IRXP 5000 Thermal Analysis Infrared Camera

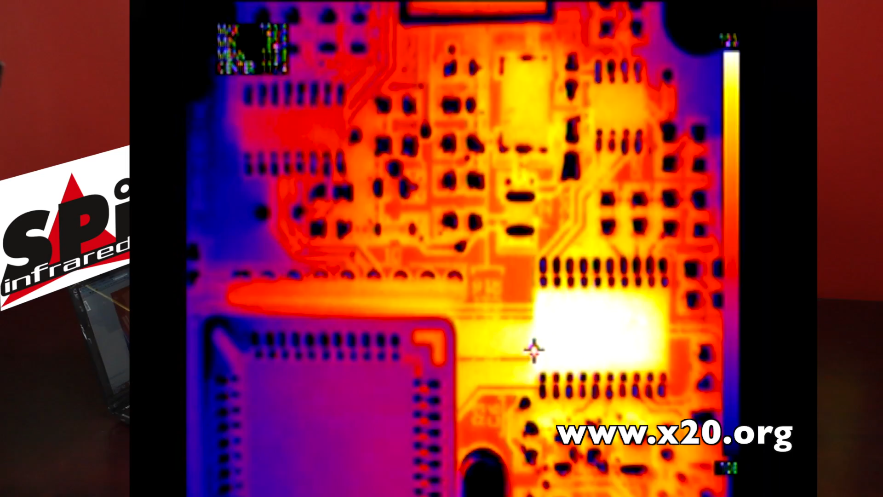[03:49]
Now, maybe you can't see this. Let's make this picture bigger. Let's full screen this thing. That's a nice image, isn't it? Look at that. You've got detailed thermal analysis. We can move this thing around. It's some really groovy stuff there. Really groovy stuff. So anyways, let's put that picture back. So this camera is really an amazing camera.